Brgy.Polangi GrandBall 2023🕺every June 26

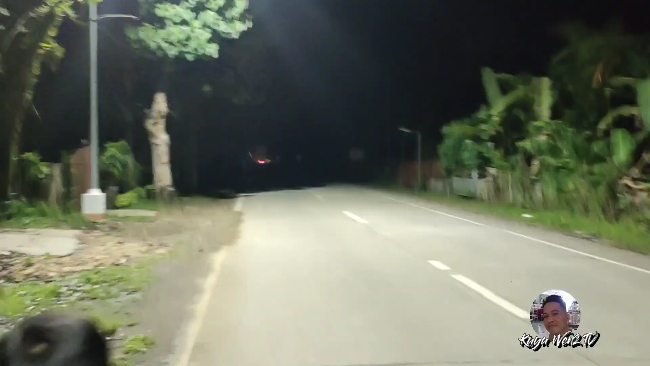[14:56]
Dahil may mga sirang poste. Ayan na po ang dilim-dilim.